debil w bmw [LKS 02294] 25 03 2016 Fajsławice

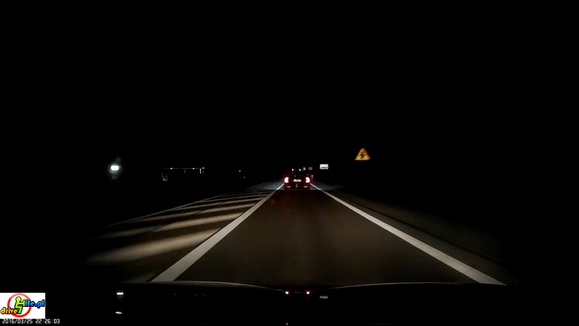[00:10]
jaki debil. KS0 2294. Jaki debil. Jutro będziesz na YouTubie. Co za debil. Jaki pacan.